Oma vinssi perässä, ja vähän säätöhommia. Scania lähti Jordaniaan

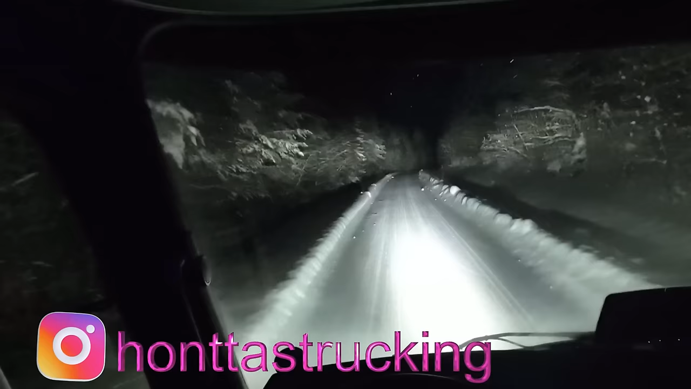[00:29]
äänimaailma voi olla mitä on. Ja täällä nyt tulee vissiin se mehtätie, joo. Metsikkätie. Henkilövaunulla kävi jo vähän vakoilemassa täällä.
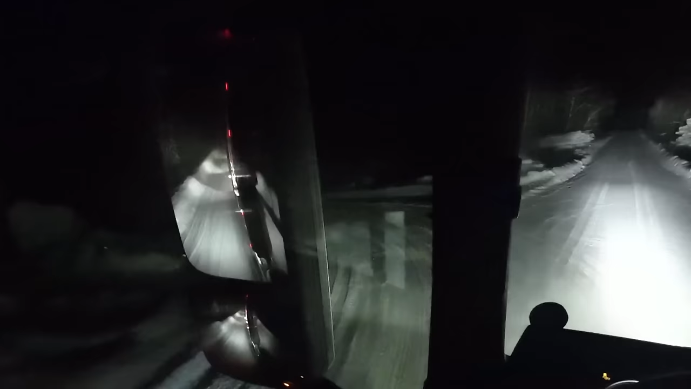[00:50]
Käydäänpä kassomassa mitä täällä on. Täällähän on puita. Mitä puita nämä on? Se on taas sitten eri asia. Nämä minulle kuuluvia puita. Hän näkee leimojen väristä.
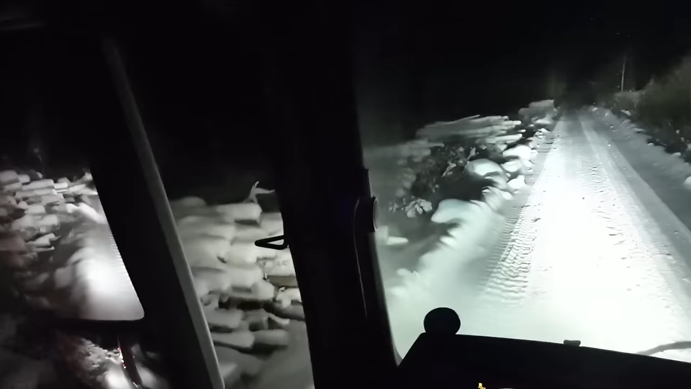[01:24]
Ei oo meidän puita, nämä on siniset leimat. Nämä on eri puulaakia.
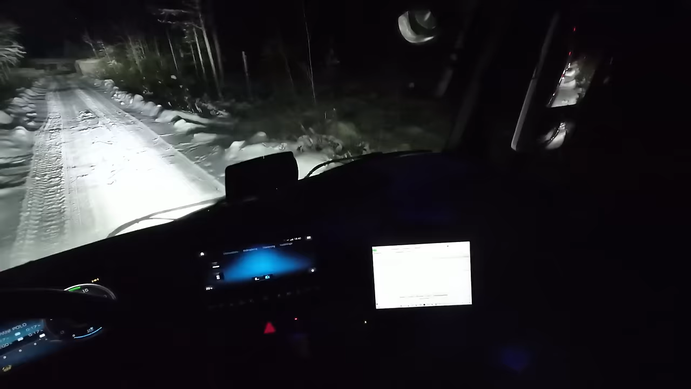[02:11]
Keminää. Tuohan se on. Nyt tulee sen näköiset pinot, minkä ne olis meille. On sen verran suorat. No, päätyt. Se on tuo. Viimeinen. 7489 tasolle.
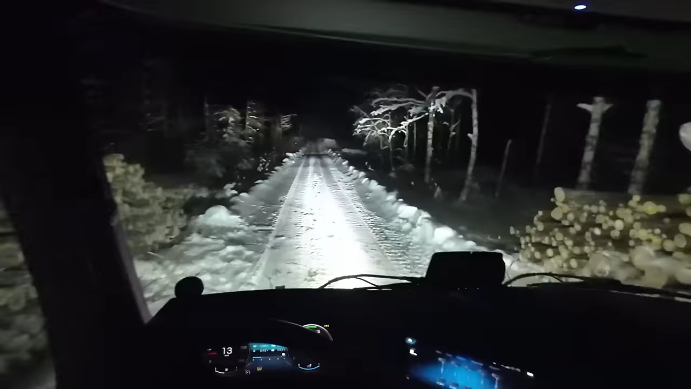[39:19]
No joo, siinä mä tuota huitasin massakuorman kyytihin. Mehtätie on tämä, ei montaa sataa metriä oo tuohon kylätielle.